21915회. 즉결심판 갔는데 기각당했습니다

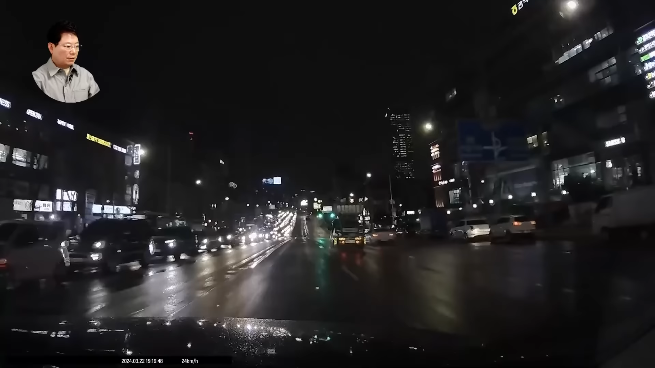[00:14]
정상적으로 잘 가고 있는데요. 녹색 신호입니다. 그런데 오 이런 허허 어떻게 된 거야? 다시 녹색 신호인데 여기서 검은 옷 입은 사람이 자 건너편 차량 불빛 건너편 차량 불빛에